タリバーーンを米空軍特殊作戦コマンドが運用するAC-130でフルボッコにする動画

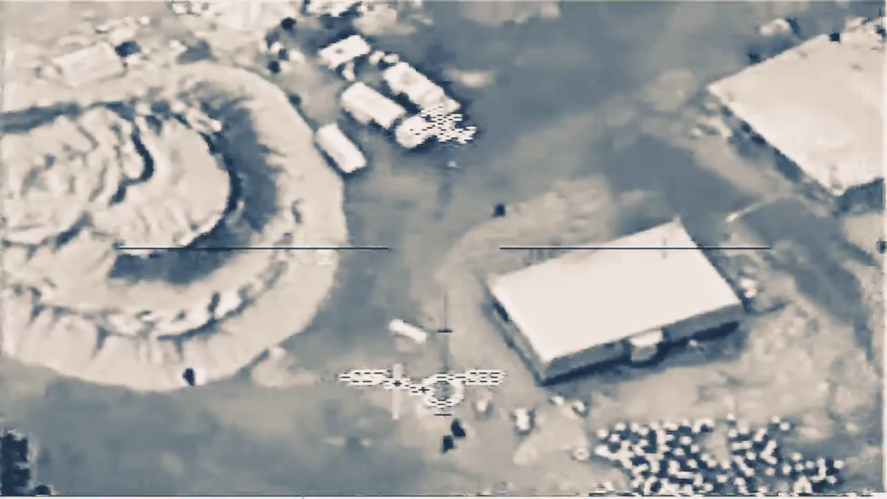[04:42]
Go for the vehicle. Secondaries. Nice secondary.
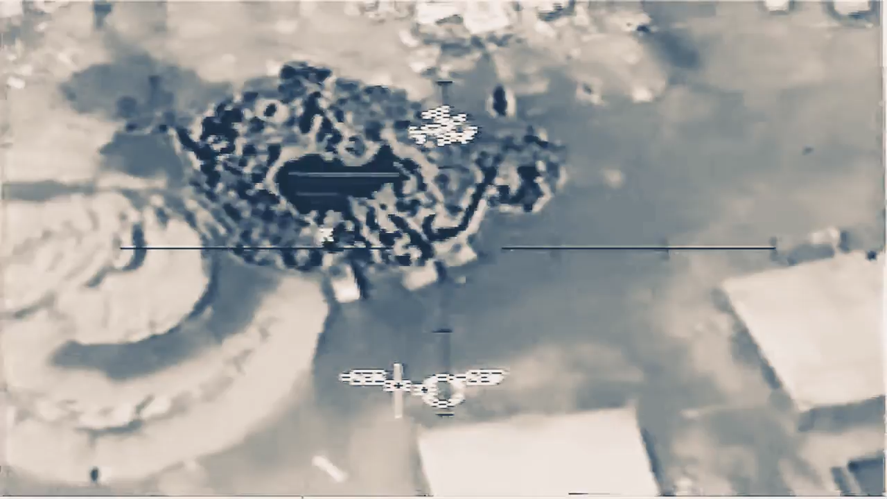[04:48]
You guys are going to town, man. Personnel running. There we go.
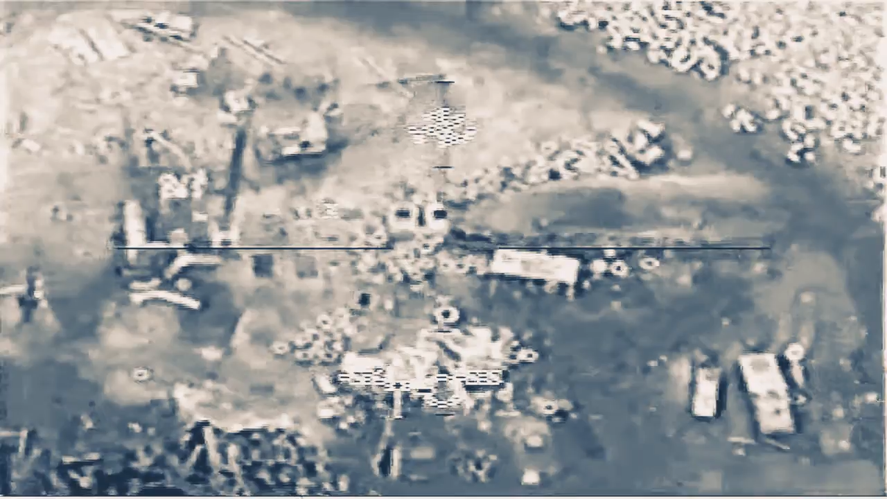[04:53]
Come on, Box. There we go. They don't blow that further. Ready. Ready. Control track vehicle.
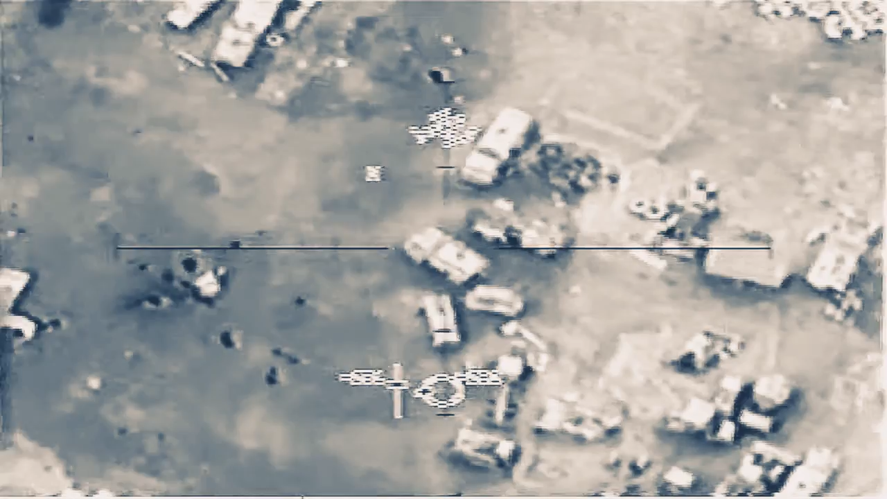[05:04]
Control track. Flares away. Flares away.
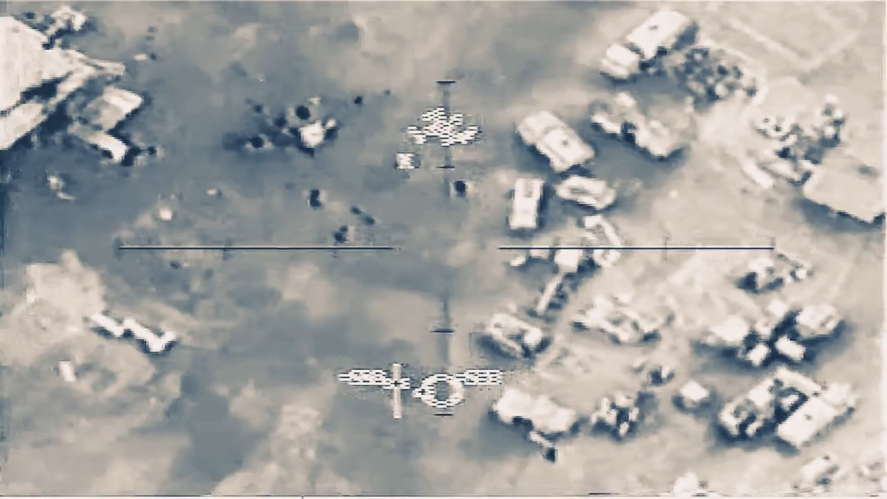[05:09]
Flares. No drone load. Okay. Continue engaging. Look at that person. Stop the Flares. Stop the Flares.
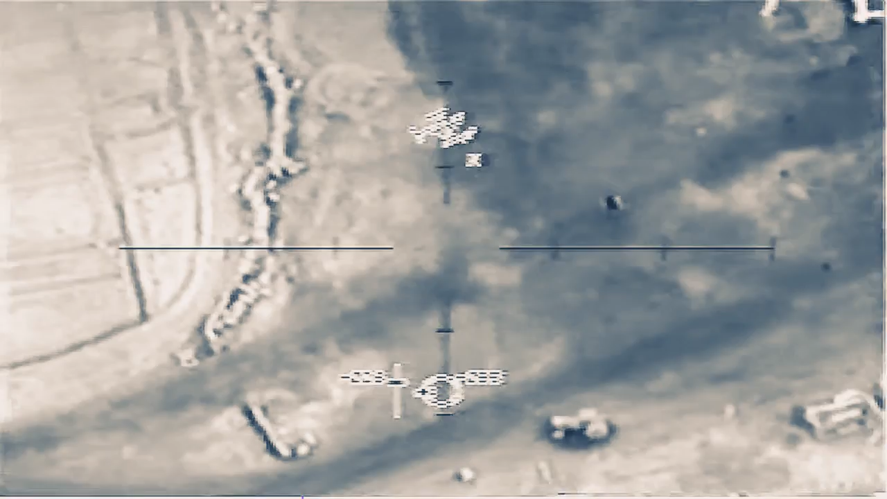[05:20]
That's a gate.
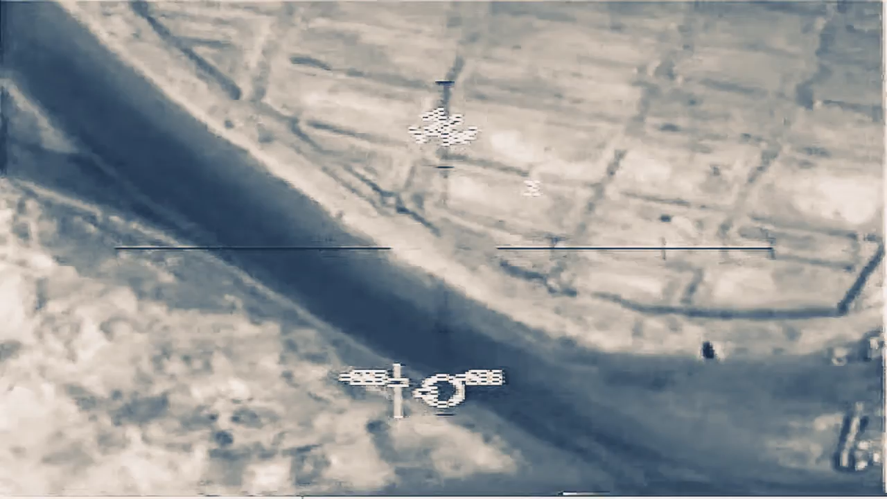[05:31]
That's the correct jump. Give me ten seconds. Roger.
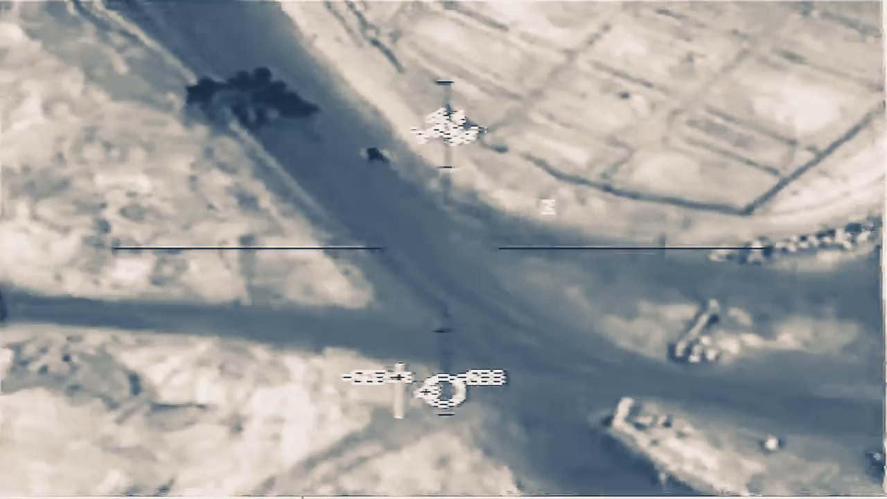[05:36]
Get ready. Get ready. It went down to the ground. Yeah, he just dove on the ground. He's moving again.
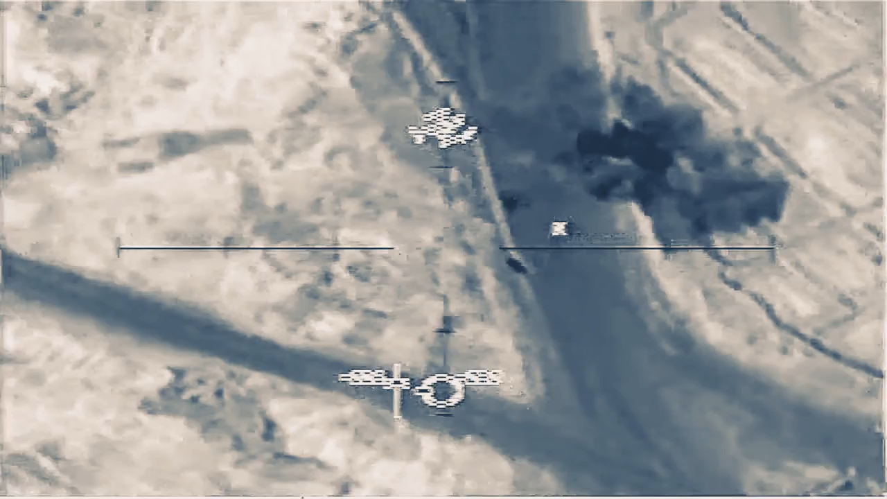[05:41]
Okay, back in the box. He's... He's loaded.
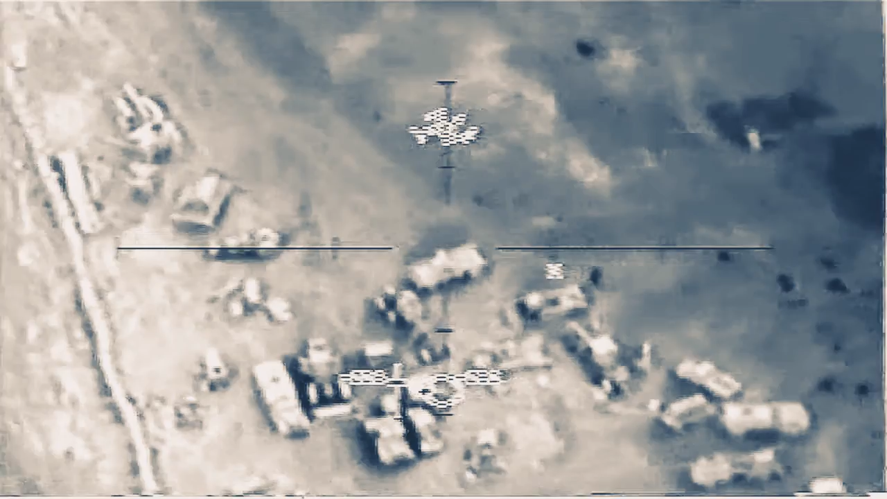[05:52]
Get ready! Get ready!
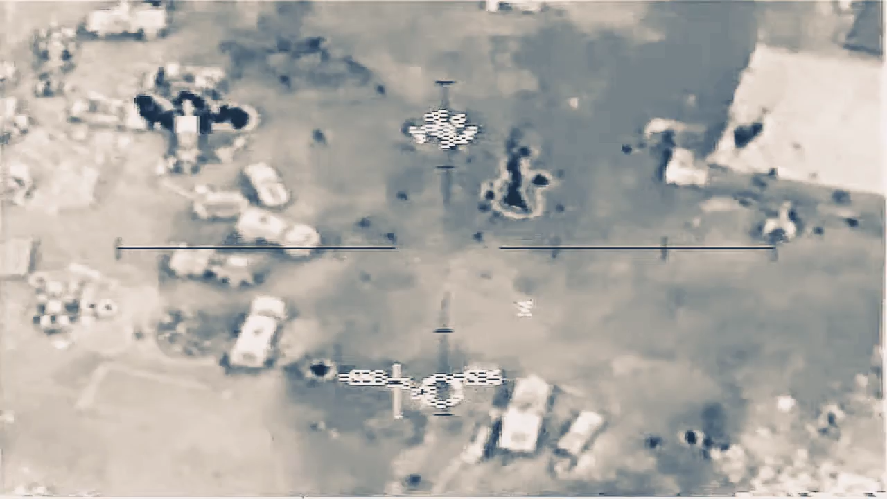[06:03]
You're going to get him.
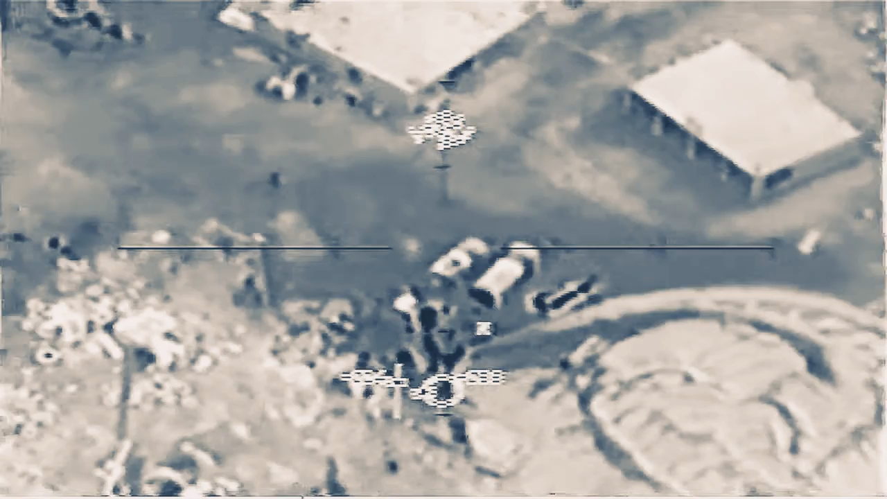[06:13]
Watch that Moss over there, too. Roger.
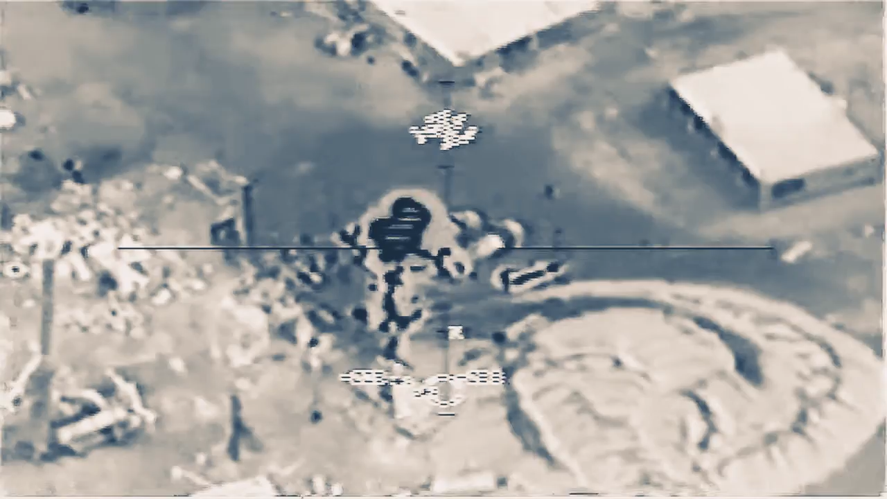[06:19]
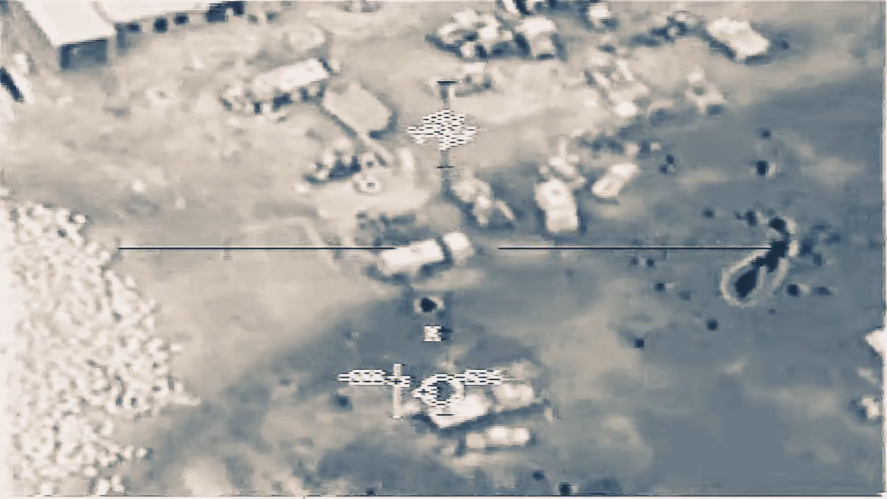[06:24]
Go to the building to put the 105s in. Standby.
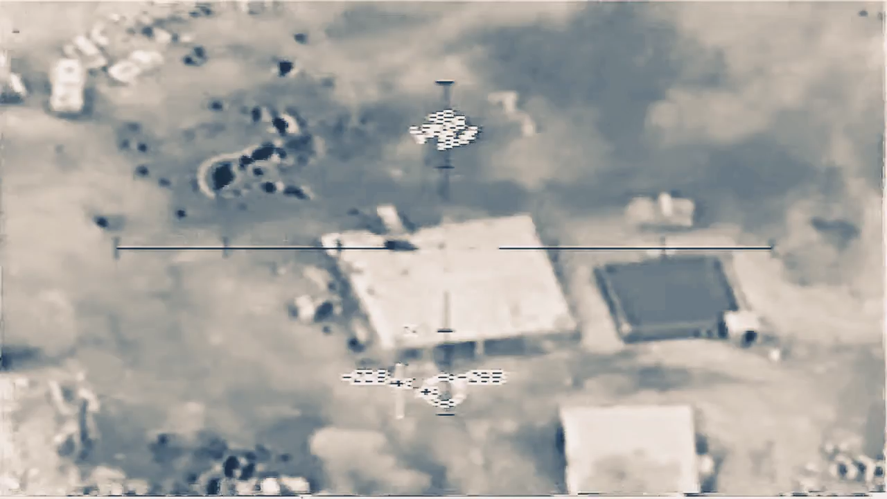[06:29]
Wildfire, we cleared on the building. If you're cleared on the big square building, you can go ahead and level it. Roger that.
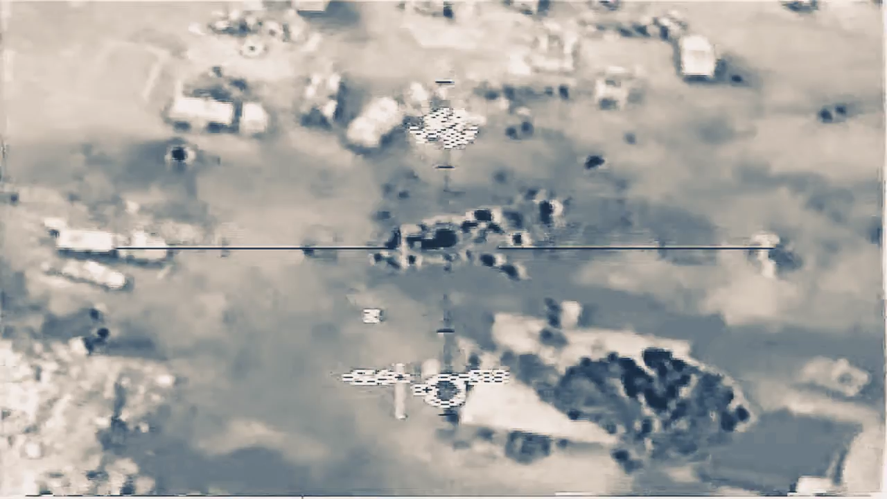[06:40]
Cleared on the building, guys. Cleared! Cleared! Catching up with the area over the building. Roger. Are you there? TV's no use on target. Can I scan the area? Tracking vehicles, too. You are clear to level the building. Do we have any more personnel in the area? Don't see any right now. Cleared! Cleared!
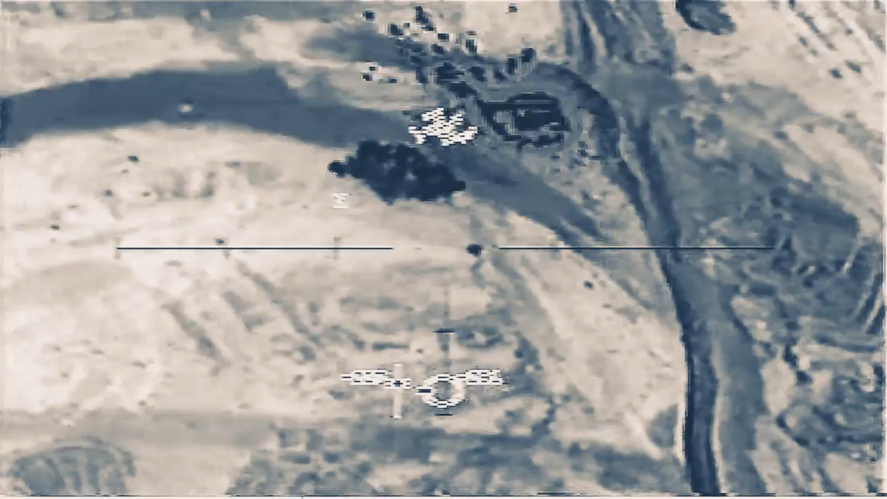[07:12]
Cleared! Off setting. Cleared! Cleared!
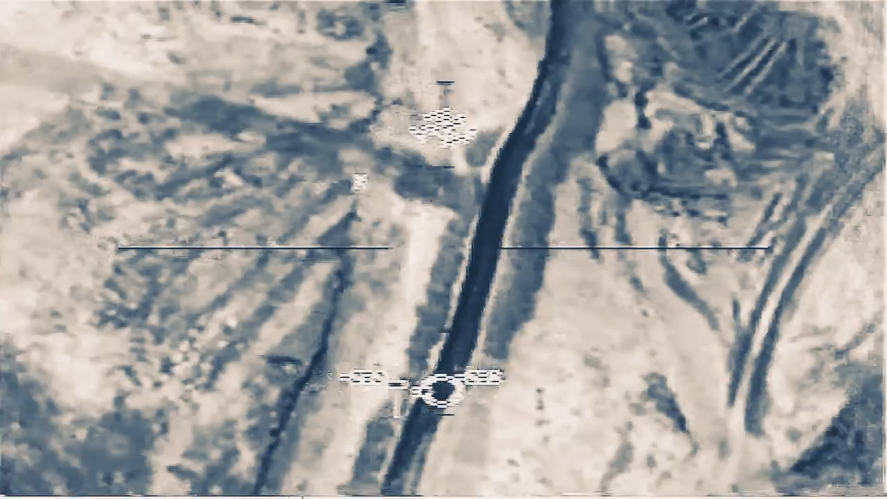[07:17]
Nice job. Just trying to lead him.
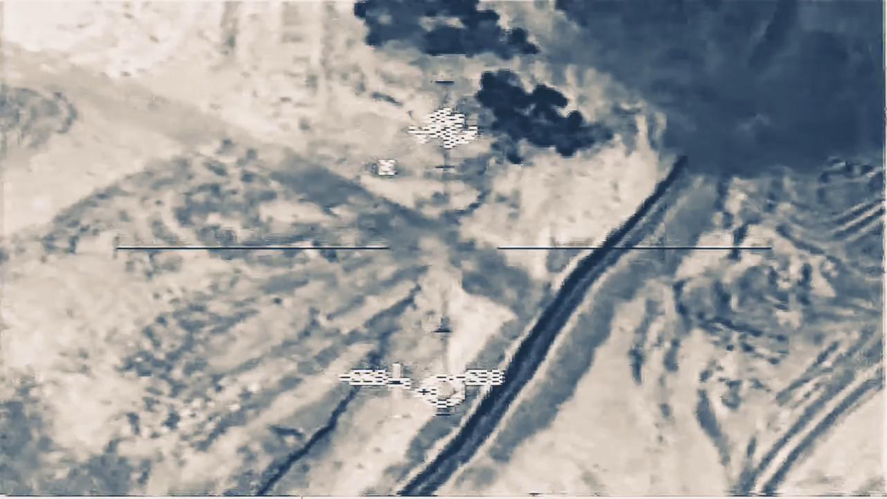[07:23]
Cleared, get it. Go to the ship, 3-1.
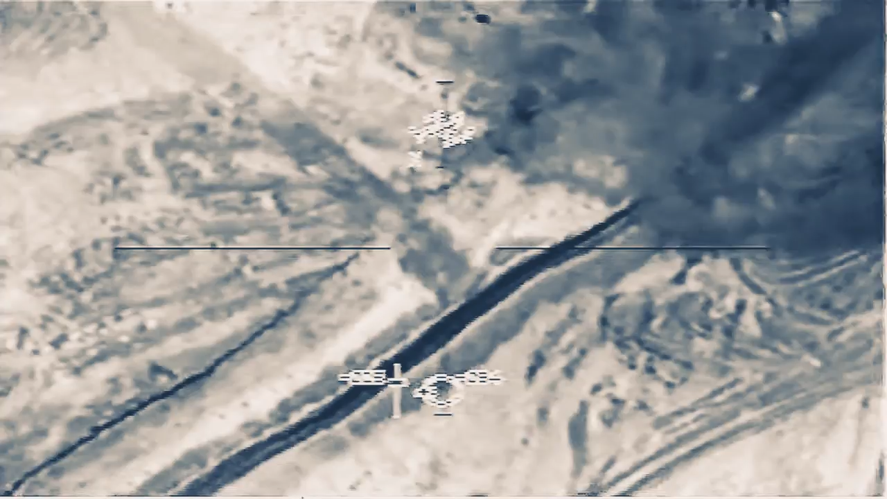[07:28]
Now if you go directly west, about approximately 100 meters, you'll see a single hotspot there.
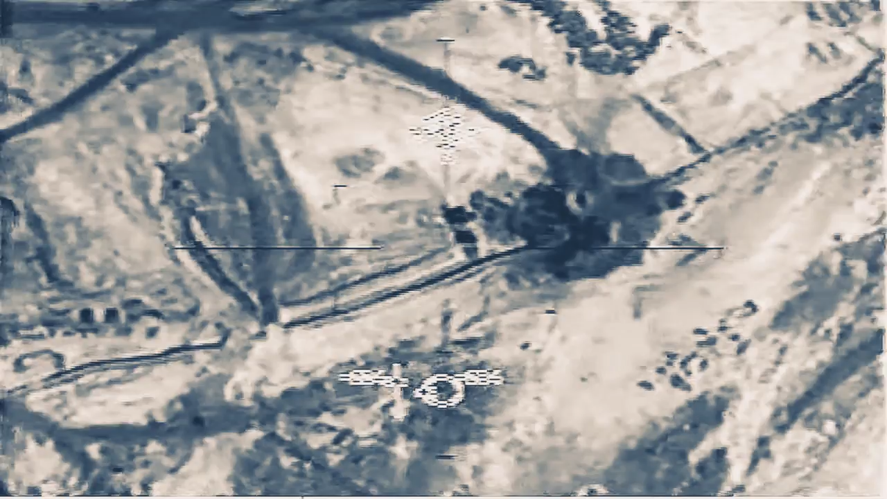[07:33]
That's the cave or tunnel entrance. We'll close your eyes.